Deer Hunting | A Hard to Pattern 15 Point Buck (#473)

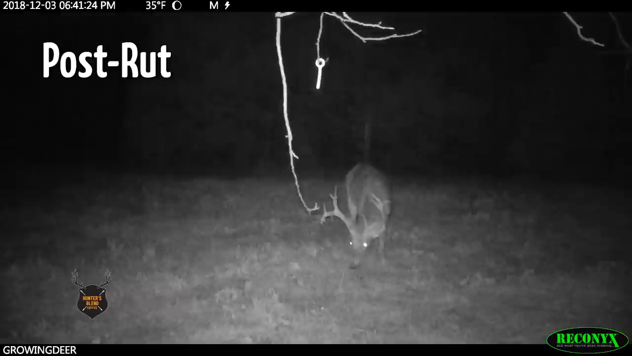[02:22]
One of our Reconyx cameras recently took a cool video of a buck we call Louie hitting a code blue scrape at a plot we call Tree Plot.
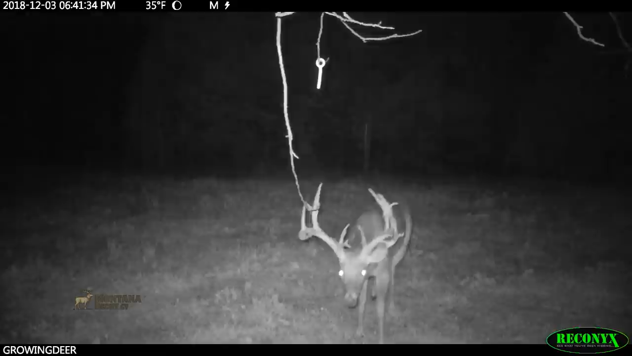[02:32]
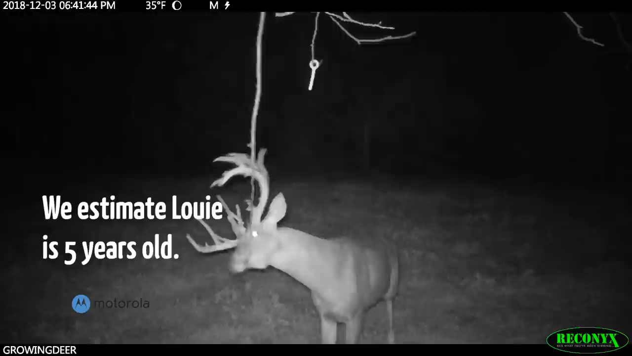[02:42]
You might note that Louie worked that scrape about 6.40 p.m. on December 3rd.
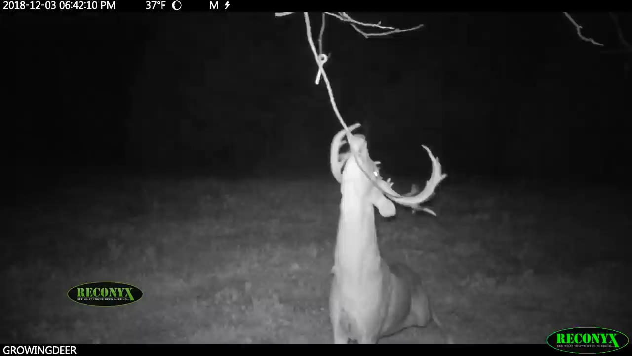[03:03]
As we reviewed the videos and images from other Reconyx cameras throughout the Proving Grounds, we noticed a really cool event.